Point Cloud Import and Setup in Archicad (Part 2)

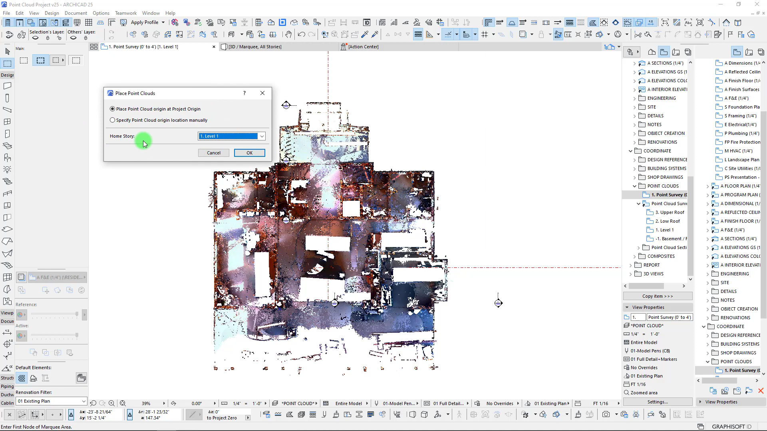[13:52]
So, we're okay to set this as our – well, we have it on level one. If we go to our – oh, let's see. We may adjust these. We'll definitely adjust these, actually. So, for right now, we're going to set it to level one and we're just going to let this finish out. And then we can adjust which stories they are associated with. But for the most part, when working with point clouds, it's really important to pay attention to what your cut plane settings are and the thickness of those cuts that you are viewing. And so, that way, we can really dial in the content and kind of expose what we want to see. So, okay, now that we have set this up, let's go ahead and – it's been imported.
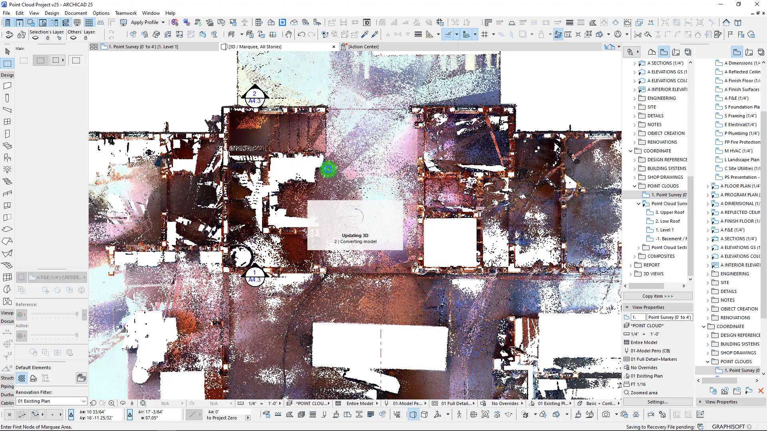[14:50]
So, we'll watch this load and then we'll check it out. Not sure what that error was, but it was the first time loading the point cloud, so potentially it had something to do with that.
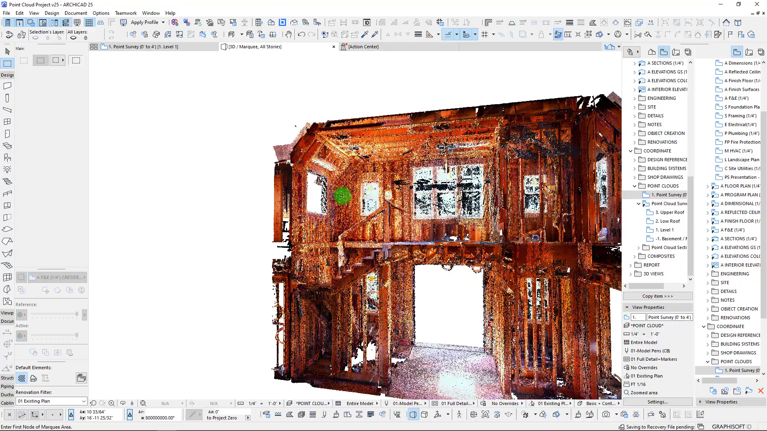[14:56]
So, okay.
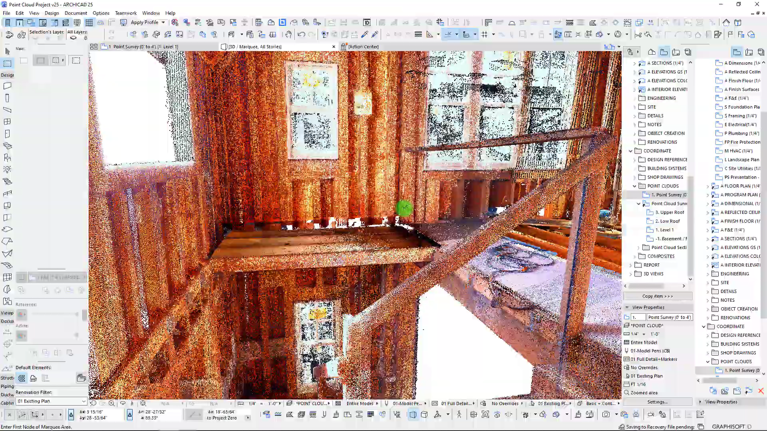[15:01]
So, we can see here that we definitely have our level two turned on here, which is great.
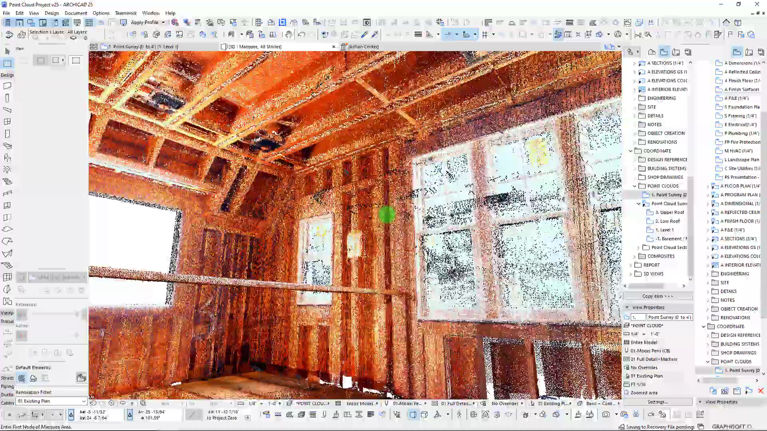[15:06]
You can see some nice detail, ceiling framings, lights, stairs there.
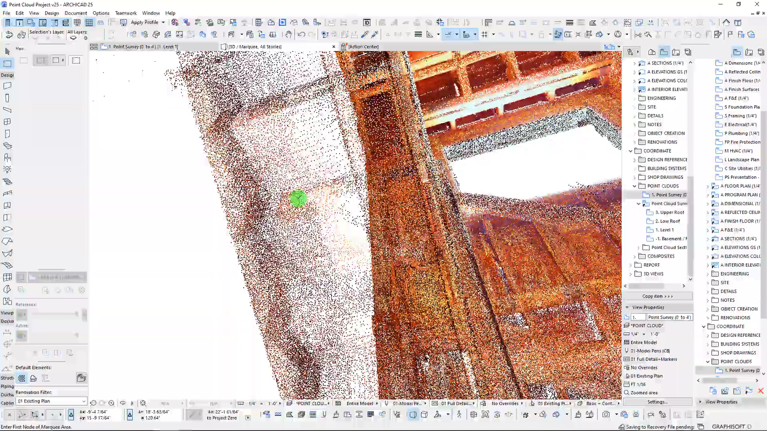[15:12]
So, yeah,
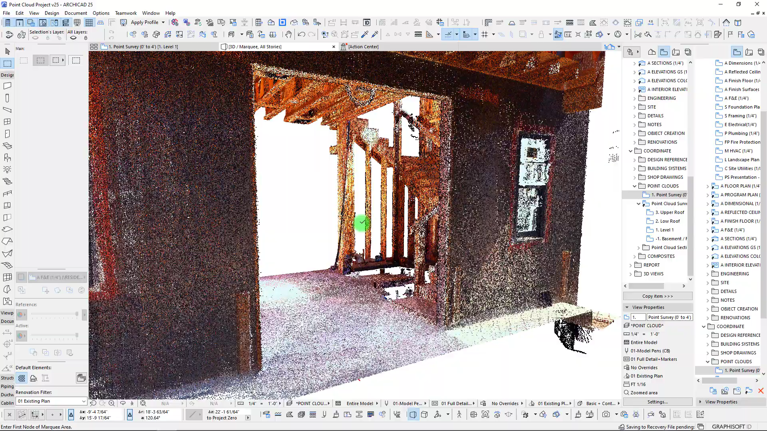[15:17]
that did come in exactly where we wanted in the correct position to our level one point cloud.
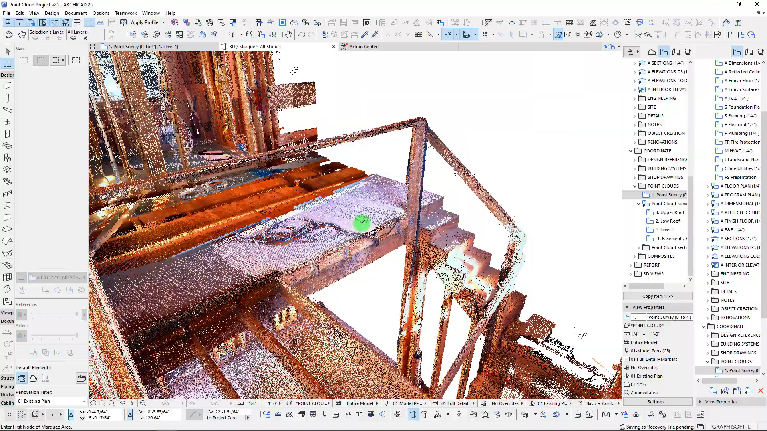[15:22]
So, okay. Next step is we repeat the process one more time here.
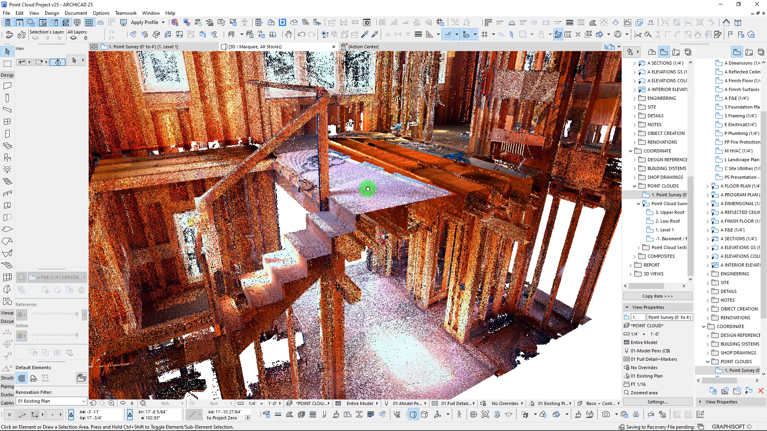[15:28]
And by going back to our first floor here, we are going to once again hit save. And then we will import our roof, which is a little bit smaller, so it should go faster, smaller in size. So, let's go ahead and import point clouds. We'll do our level three in our roof. It's about a third of the size, which is awesome. And let's, we're going to create and place. Let this convert to that object.
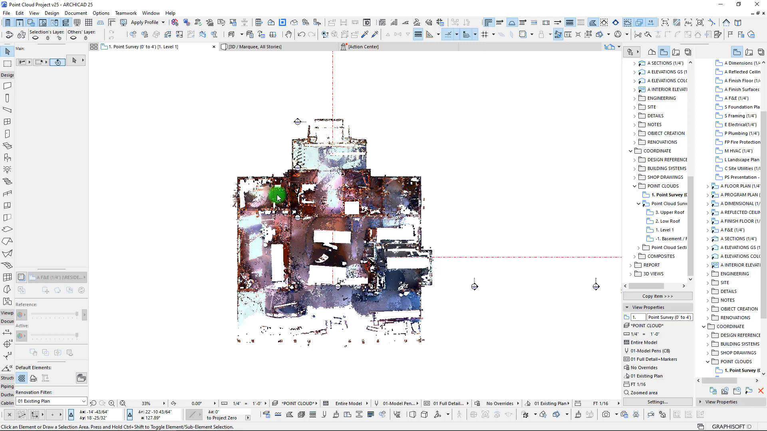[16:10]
Okay. Once again, we are going to place at the origin.
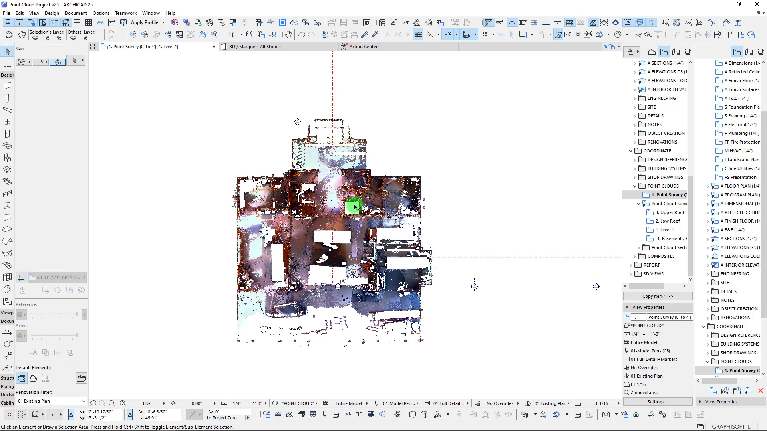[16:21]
Now, we won't see it from this particular view, but if all came in well, then we should see it all on our stories up above. So, at this point here, we want to start doing some alignment.
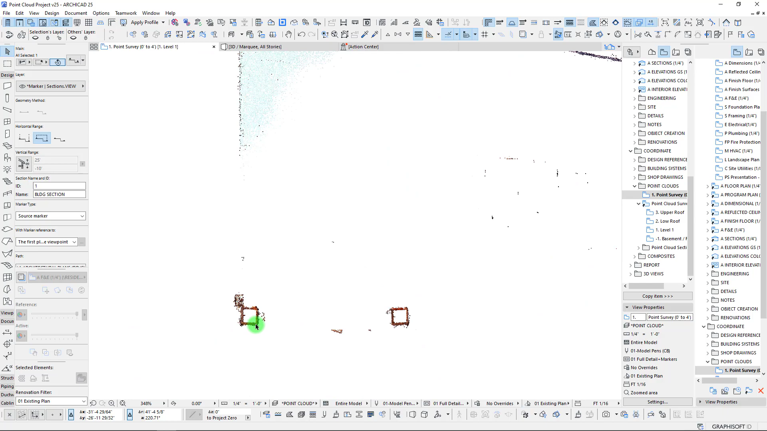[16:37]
Now, typically with these projects, I will essentially have the bottom corner of the project at our insertion point here.
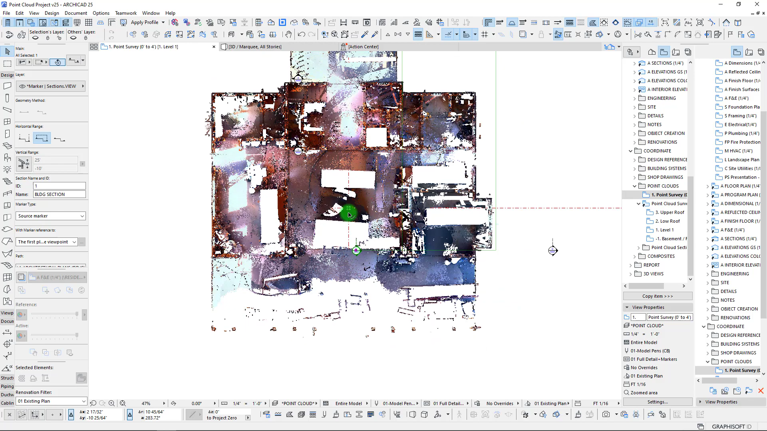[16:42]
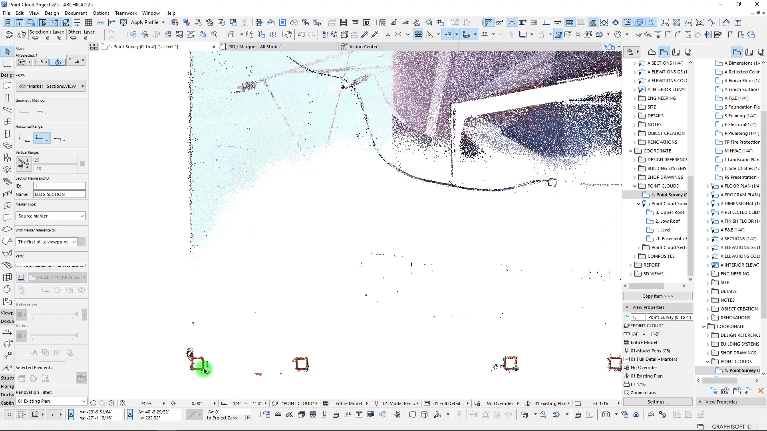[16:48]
So, really, it may be kind of right at the corner of this post here, potentially.
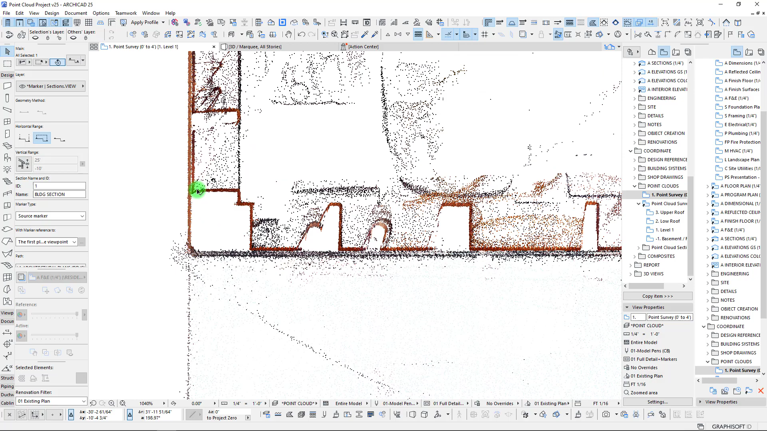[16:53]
We can actually see here, this is great. We can see our studs and
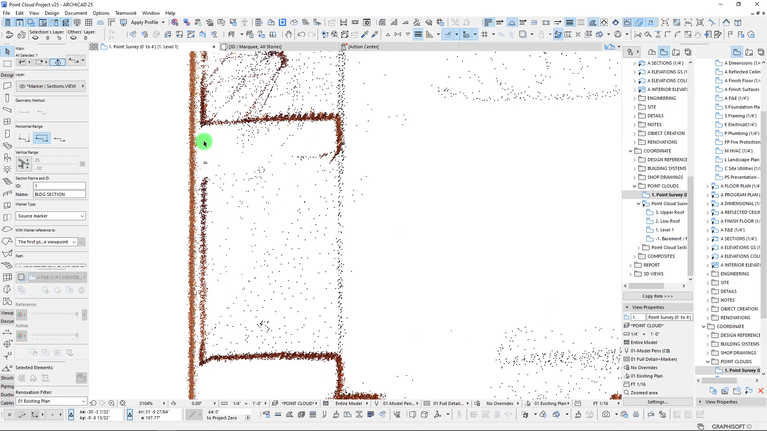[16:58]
the inside face of our exterior sheathing there, which is really awesome because we picked this up from both sides.
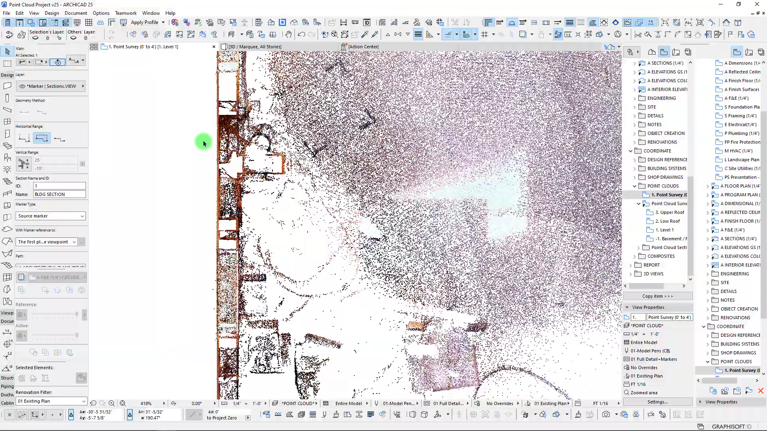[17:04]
There isn't a finish on the outside just yet. But based on that, we should be able to locate this pretty easily by using our sections that we already have set up. So, we actually have some sections already here.
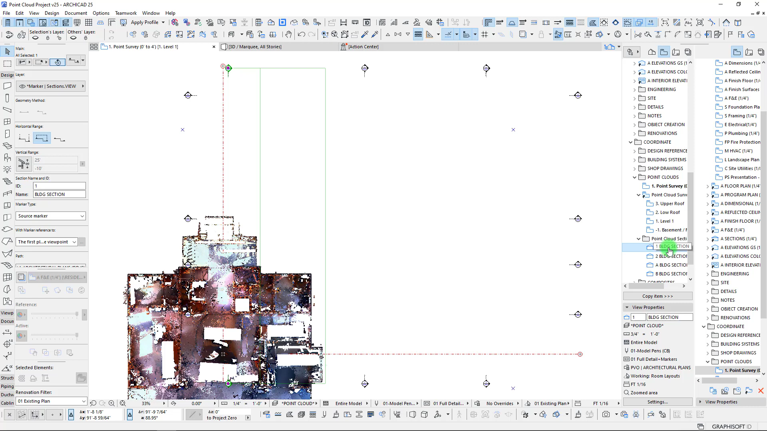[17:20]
We are going to activate our section one. And the reason I want to move things around here in section is because it's going to give us a very easy way to grab all three of these point clouds.